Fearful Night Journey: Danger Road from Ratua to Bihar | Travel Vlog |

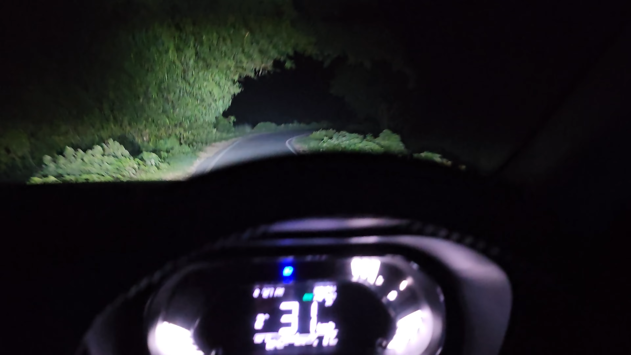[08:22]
অনেকটাই রাত হয়ে গেছে, নিয়ার অ্যাবাউট এখন প্রায় 7:30 বাজে, 7:30, সোজা ফাঁকা রাস্তা, কেউ নাই চারিদিকে, এই রাস্তা দিয়ে এখন যাচ্ছি। আশেপাশে রাস্তায় কেউ নাই, একদম পুরো অন্ধকার, আর মানে একটা লোক দেখতে পাচ্ছি না এই রাস্তার মধ্যে দিয়ে।
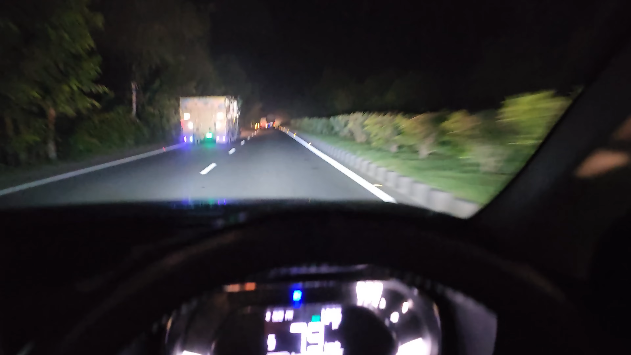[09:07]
সো এবার খাওয়ার প্ল্যান করছি, খাওয়ার ধাবা টাবা খুঁজছি, খিদাও প্রচুর পেয়েছে।
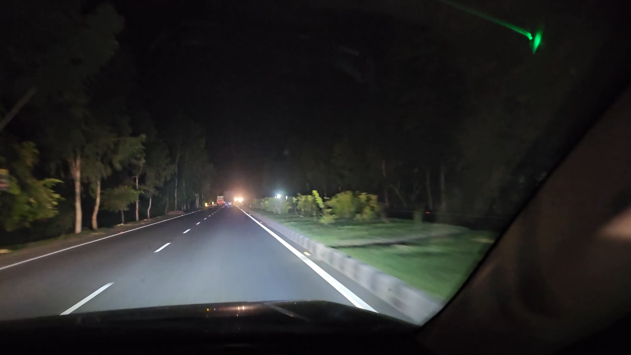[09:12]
যাক, ফাইনালি ছোট রাস্তা থেকে বড় রাস্তায় ঢুকে পড়েছি, এবার সোজা বাড়ি বেরোবো, শুধু খেয়ে নেবো একটু রাস্তায় কিছু পেলে। আজকে শনিবার, নিরামিষ, দেখা যাক যে কি পাই, সমস্তটাই শেয়ার করছি তোমাদের সঙ্গে। রাস্তা তো এদিকে অসাধারণ।
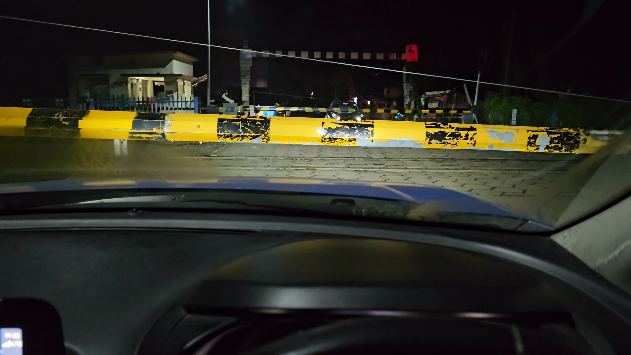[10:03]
সো এখনো বাড়ি ঢুকিনি, জাস্ট সামসি রেল গেট পড়ে আছে, এখানে অপেক্ষা করছি, ট্রেন যাবে তারপর যাব।
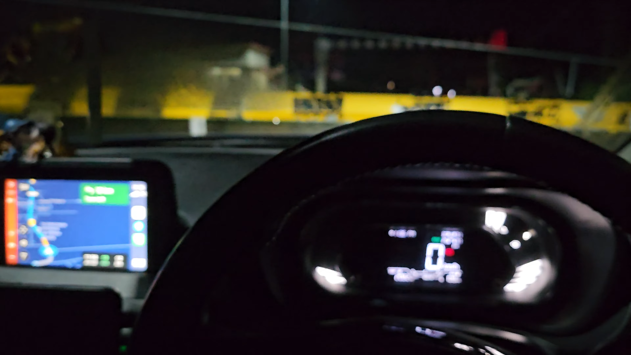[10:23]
এবং বিহারের যা ছোট ছোট রাস্তা সেখানে ভিতরে ট্রাভেল করতে করতে প্রচুর টাইম এবং প্রচুর মানে সময় লেগেছে, ও মাইলেজও সেরকম পাওয়া যায়নি।
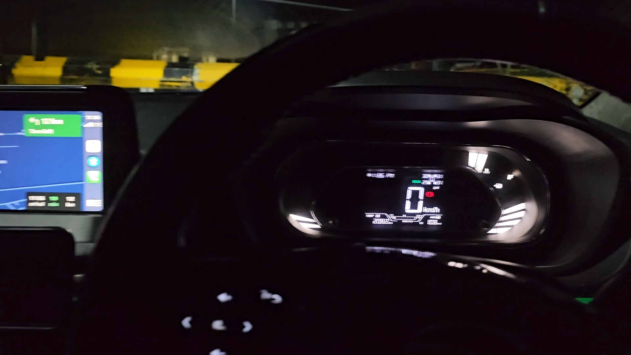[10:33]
টোটালে দেখো 10.8 দেখাচ্ছে অনলি, যেটা আমার 15+ থাকে।
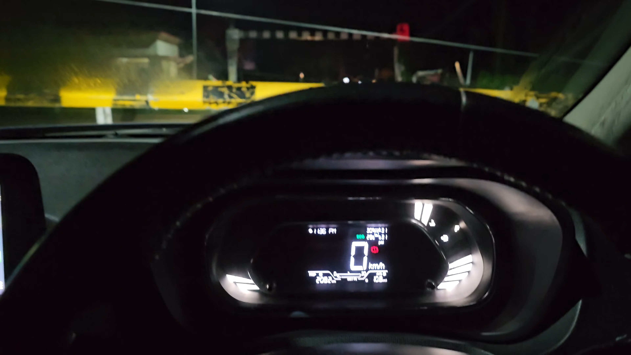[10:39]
তো যাই হোক, এবার সোজা এখান থেকে বাড়ি গিয়ে সোজা গ্যারেজে গাড়ি রেখে সোজা ঘুম, আর কোনো কাজকর্ম কিছু করবো না, সকালে উঠে আবার প্রচুর কাজ রয়েছে।
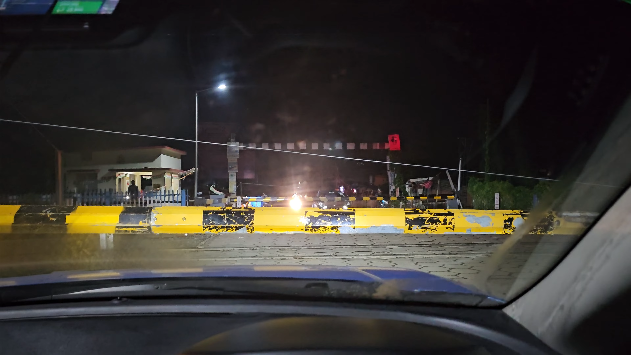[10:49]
সো ট্রেন পাস হচ্ছে, তোমরা দেখতে পাচ্ছ।